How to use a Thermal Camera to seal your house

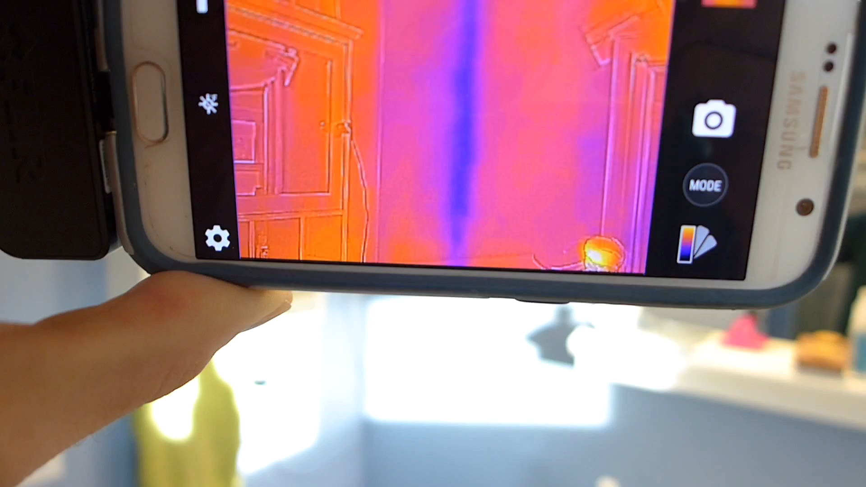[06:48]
Let's look here in the hallway.
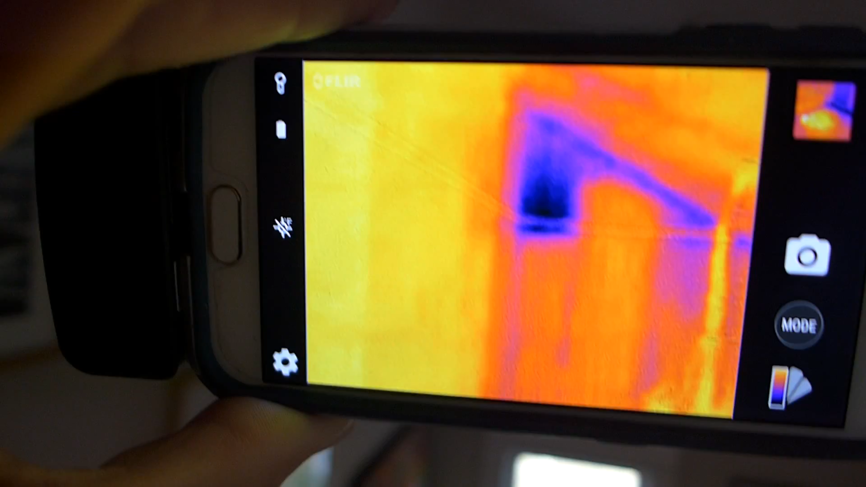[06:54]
See I've got a really bad cold spot right up in that corner.